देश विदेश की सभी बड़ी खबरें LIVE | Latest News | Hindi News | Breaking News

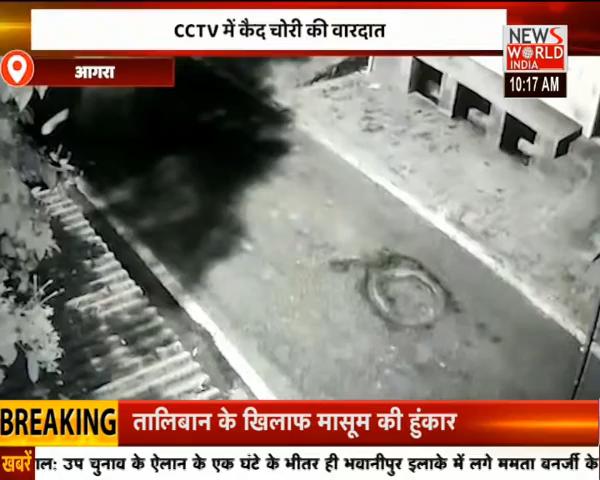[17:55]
वहीं चोरी का एक ताजा मामला आगरा के कमाल नगर थाना क्षेत्र में देखने को मिला, जहां पर बदमाशों ने एक घर के बाहर खड़ी इको गाड़ी चुरा ली। वहीं ये पूरा मामला सीसीटीवी कैमरे में कैद हो गया।
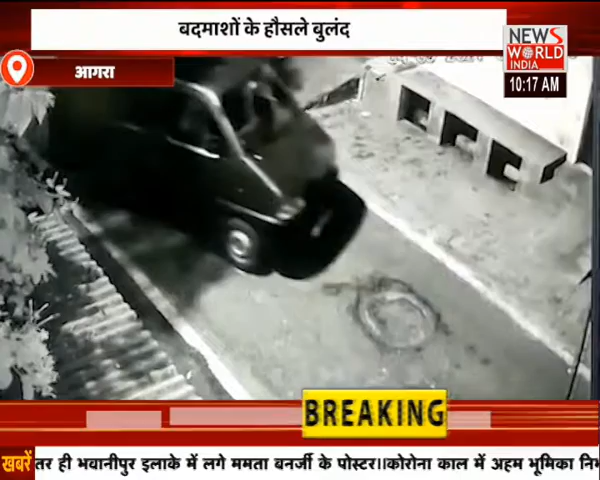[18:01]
पीड़ित ने मामले की तहरीर पुलिस को दी है, जिसके आधार पर पुलिस छानबीन में जुटी हुई है। आगरा की ये तस्वीरें आप देख सकते हैं, बदमाशों के हौसले लगातार बुलंद आगरा में होते हुए नजर आ रहे हैं। सीसीटीवी में चोरी की वारदात कैद हो गई है।